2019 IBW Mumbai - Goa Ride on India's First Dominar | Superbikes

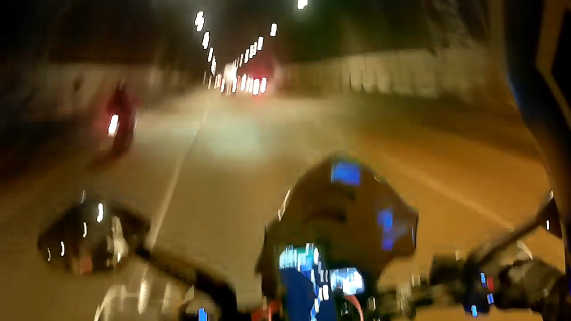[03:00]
और ऊपर से ज्यादा सब रोड नोमैड और डोमिनार के ग्रुप वाले अपने साथ में है ना, तो लाइक फील ही आ रहा है। हाँ, एक फील आ रहा है।
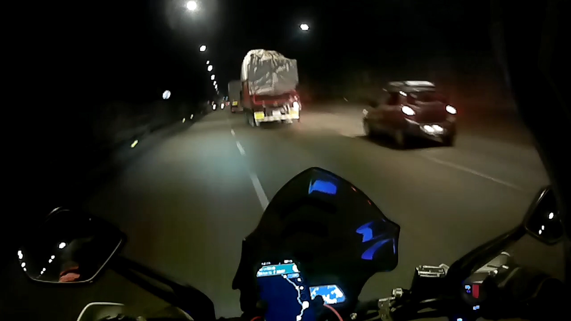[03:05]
हाँ, मतलब ऐसा लग रहा है कि भाई कुछ तो लाइक बड़ा चीज करने के लिए हम लोग निकल रहे हैं। आ रहा हूँ। हाँ, बहुत मजा आ रहा है यार। मेरे को पसंद है। कितने बार आ रहे थे ये टनल में?